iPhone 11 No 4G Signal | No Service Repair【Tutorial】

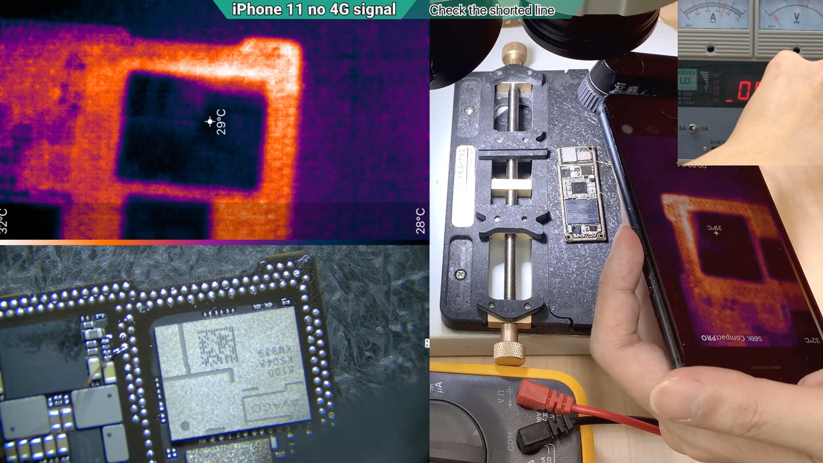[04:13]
On screen: spot 29°C, scale top 32°C, scale bottom 28°C
okay i can see only the whole section of here is heating the whole section of here so let's burn in a little and then see